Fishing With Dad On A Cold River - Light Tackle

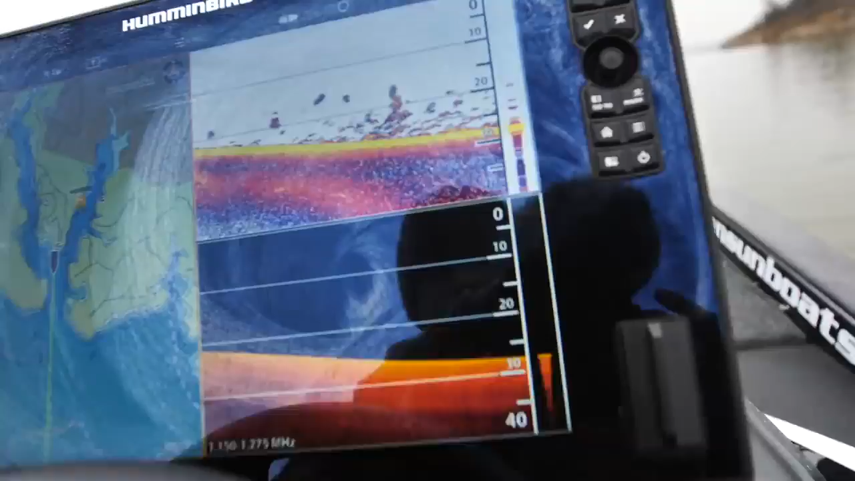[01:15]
So I try to go out there like once a week or once every couple weeks just to check on it.
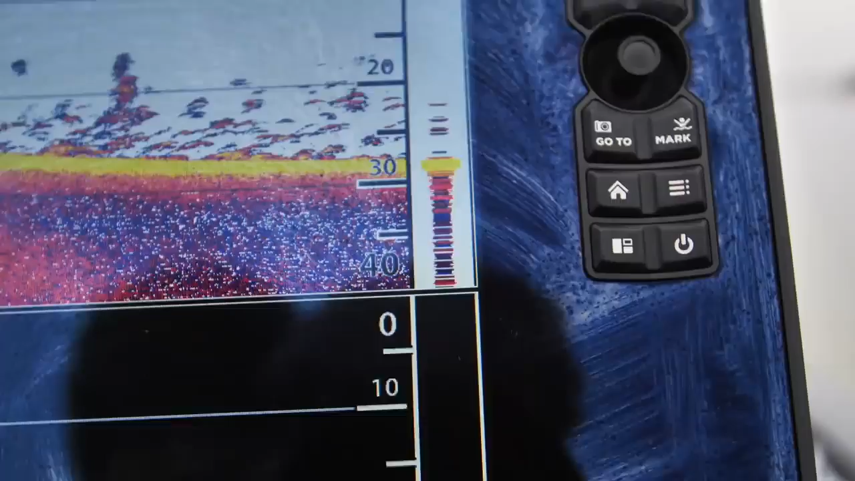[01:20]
And it was so rough. Like all the fish were out in 30, 40 feet of water.